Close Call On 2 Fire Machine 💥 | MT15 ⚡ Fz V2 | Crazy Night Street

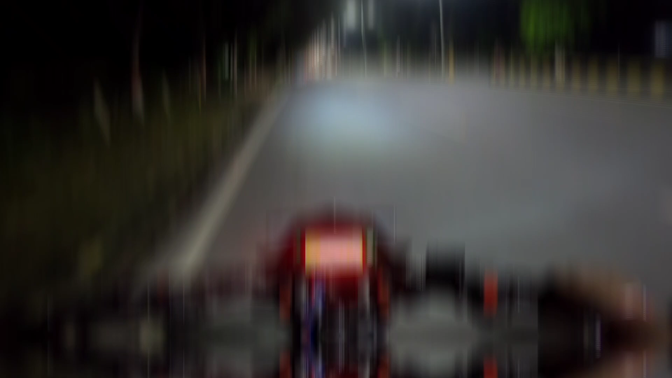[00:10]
हेलो गाइस, वंस अगेन वेलकम बैक टू माय चैनल, दिस इज ऋषभ। सो अभी रोड एकदम खाली है तो एक व्हीली यहाँ पे बनता है।
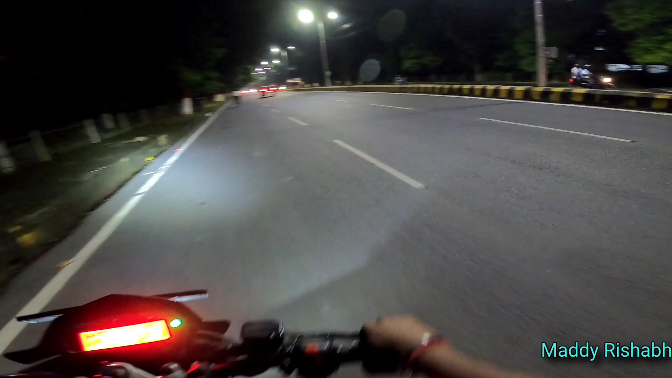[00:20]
तो व्हीली तो अच्छा था, अब देखते थोड़ा गाड़ी को भगा के। भाई देख, स्पीड रेस तो नहीं हो रहा है बट
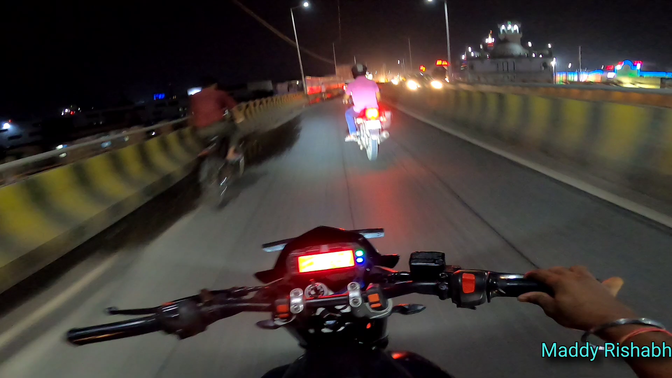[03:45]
होप सो आगे ट्रैफिक नहीं हो, बिकॉज आगे बहुत ज़्यादा नैरो जाता है रास्ता, तो ट्रैफिक काफ़ी।
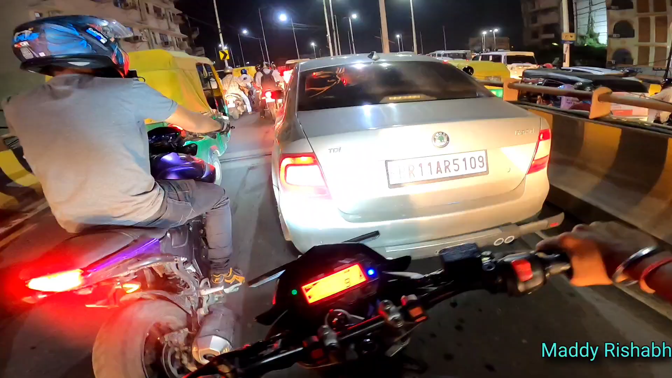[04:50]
आजकल ट्रैफिक सच में बहुत ही ज़्यादा, जब से सही में अनलॉक हो चुका है, पहले ये चीज़ का सीन था नहीं, बट अभी लगता है कि गाड़ियाँ सब बहुत ज़्यादा ही खरीद रहे हैं, तो ट्रैफिक उस लेवल से ज़्यादा ही हाई हो चुका है।
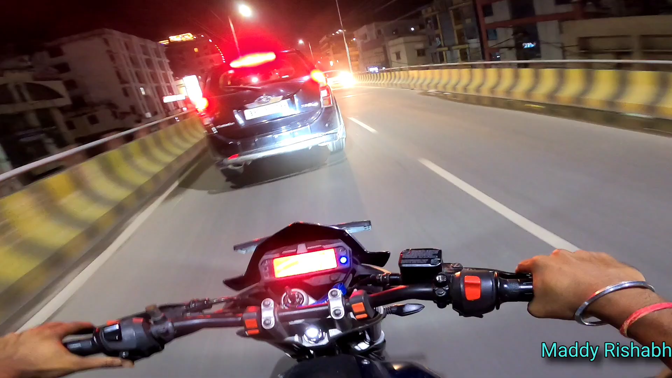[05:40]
अभी हम लोग आ चुके हैं गांधी मैदान के पास, जो पटना का कह सकते हो सेंटर है यहाँ पे।
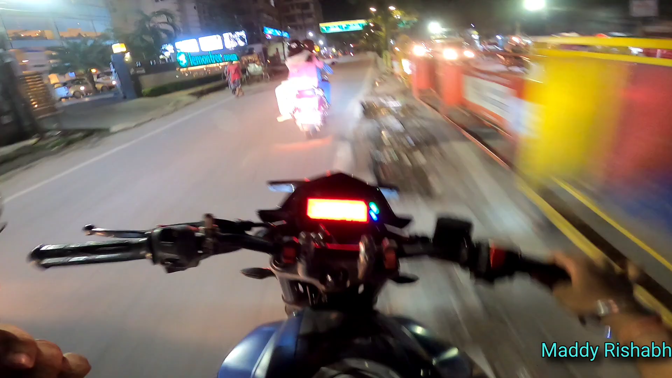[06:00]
मतलब ये ऑलमोस्ट लगता है अराउंड 2 किलोमीटर के लमसम का ये गोलंबर टाइप का बड़ा सा एकदम है। तो हम लोग ऐसे टर्न होते हुए आगे से कंकड़बाग की तरफ जाएंगे, बिकॉज इस साइड ट्रैफिक बहुत ज़्यादा था, तो सोचा कि चलो थोड़ा घूम भी लेंगे और आगे चले जाते हैं। तो यहाँ से यू टर्न लिया अपन लोग ने।